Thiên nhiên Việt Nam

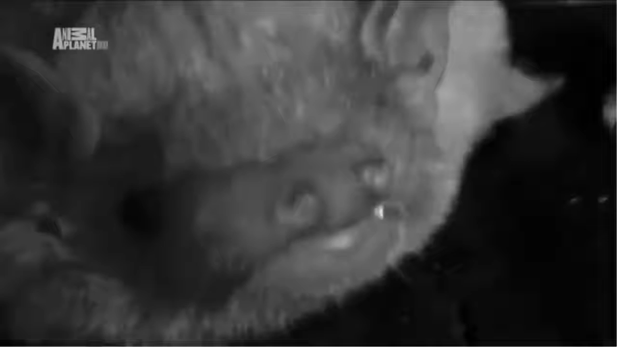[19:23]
Con rơi này không lớn hơn con ong nghệ
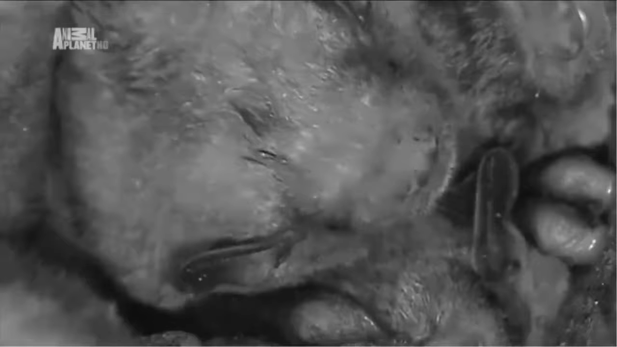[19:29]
Chỉ nặng hơn một chút so với cái kẹp giấy Nó là một trong những loài thú co vú nhỏ nhất thế giới
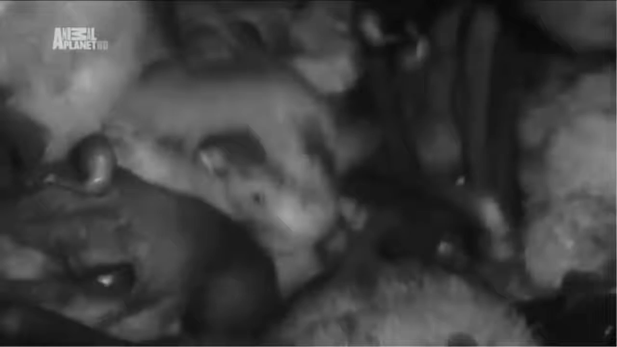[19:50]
Gần một tuần tuổi Những con rơi non này đã lớn bằng bố mẹ chúng
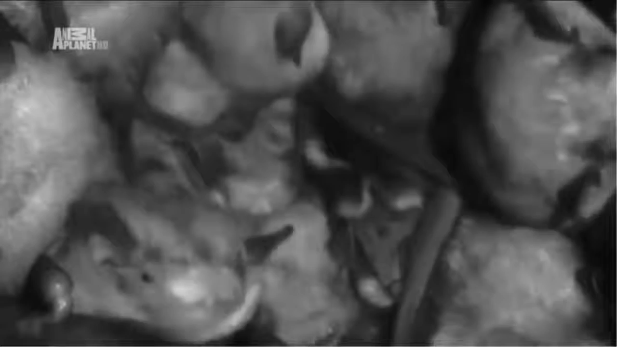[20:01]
Nuôi những con non lớn như thổi này không dễ chút nào
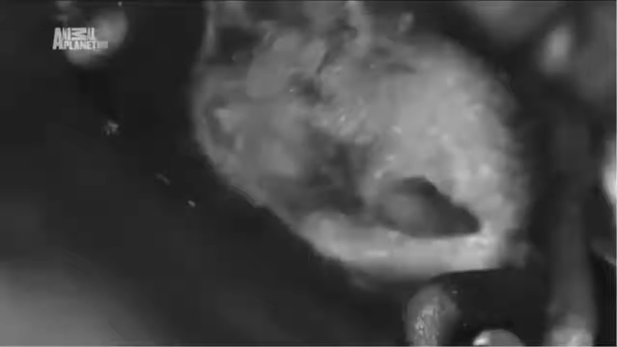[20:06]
Mỗi đêm sau khi mảnh đêm buông xuống Rơi mẹ lại đi săn
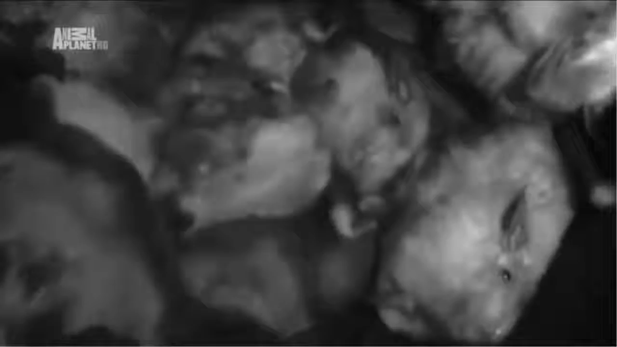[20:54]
Quay lại chỗ ngủ Lũ rơi con cố có thêm không gian để chuẩn bị cuộc sống bay lượn
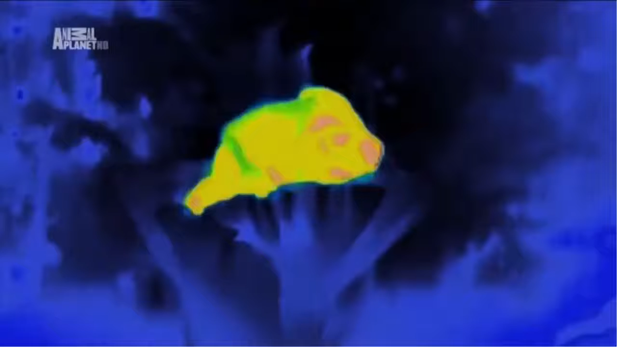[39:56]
Hình ảnh nhiệt cho thấy sự tăng nhiệt đáng kể